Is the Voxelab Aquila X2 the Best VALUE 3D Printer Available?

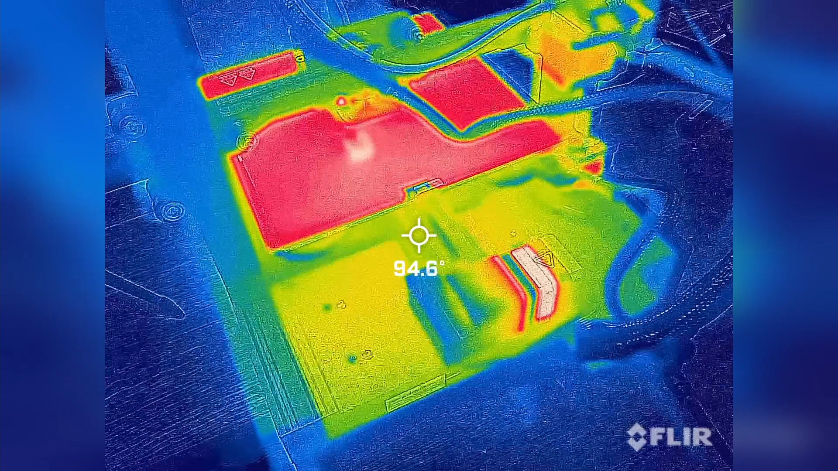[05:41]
i was curious i did take the time to break out my thermal camera during this print session i
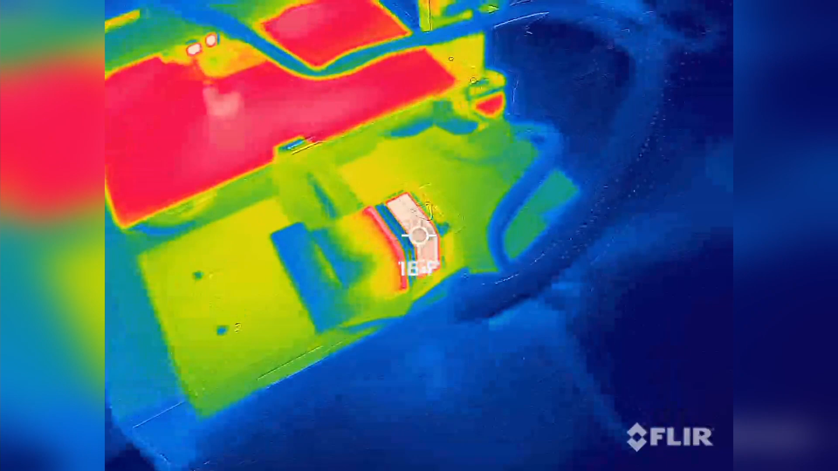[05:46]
wanted to see how hot everything was getting as well as look at how evenly the bed was heating so
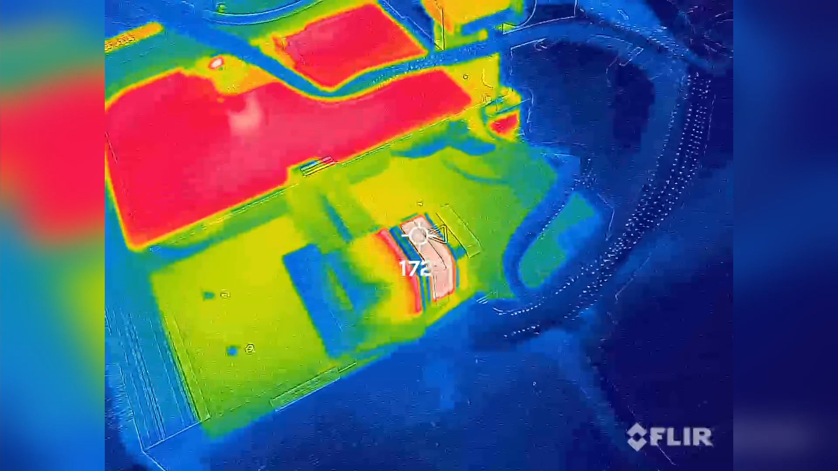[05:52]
right about here we're seeing about 170 degrees fahrenheit on the y-axis stepper
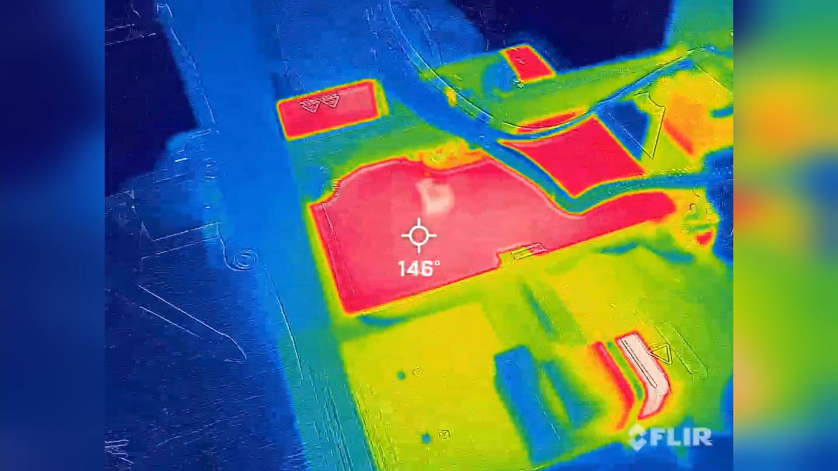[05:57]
which seems to have the biggest workload as others aren't nearly as hot
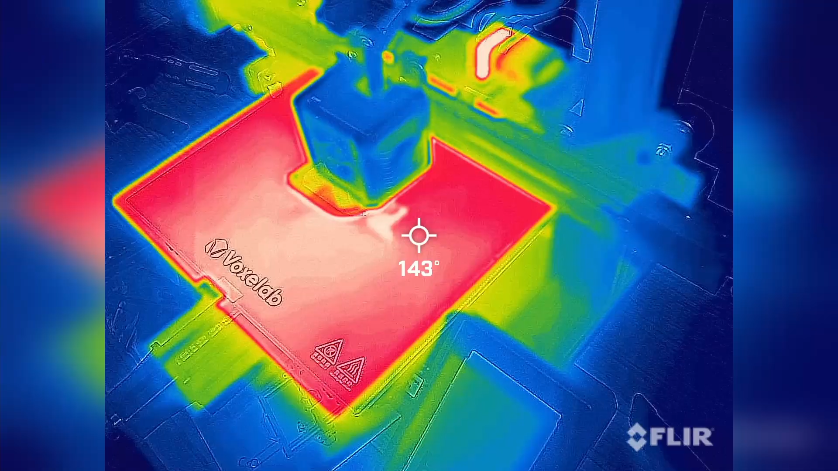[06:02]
the
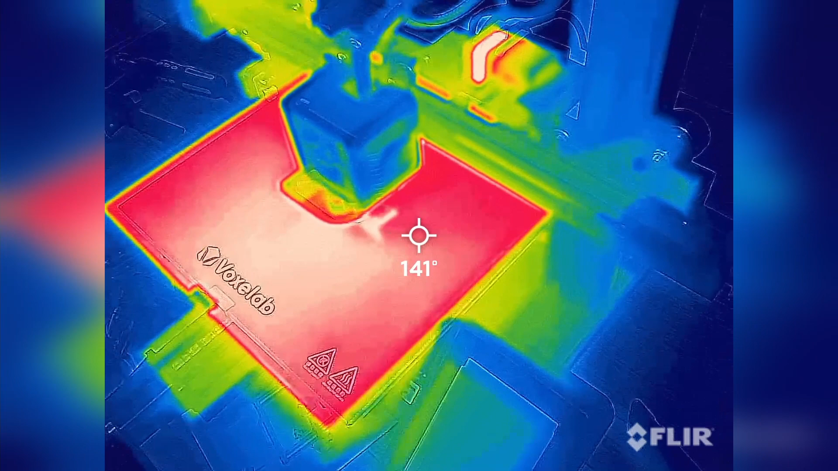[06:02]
bed has about an eight degree fahrenheit difference between the center and extreme corners this makes a lot of sense as the heating element doesn't cover the whole thing instead relying on the excellent thermal conductivity
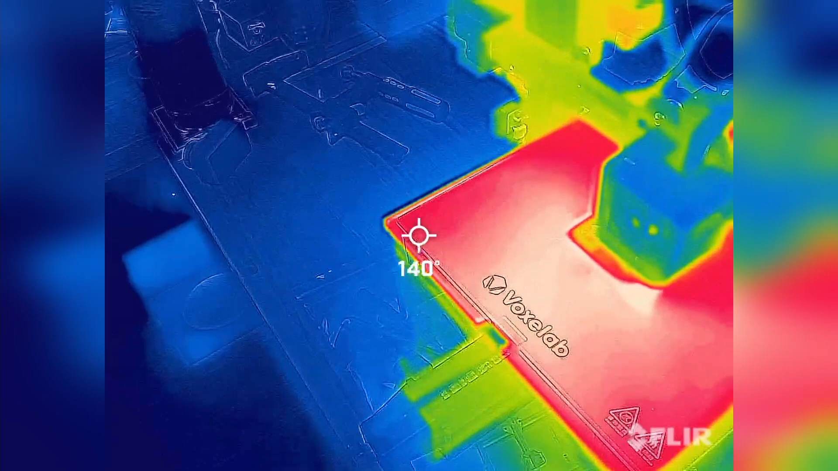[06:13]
of aluminum to distribute somewhat evenly all right i thought i'd just give you guys a little menu overview these sort of look like they'd be touch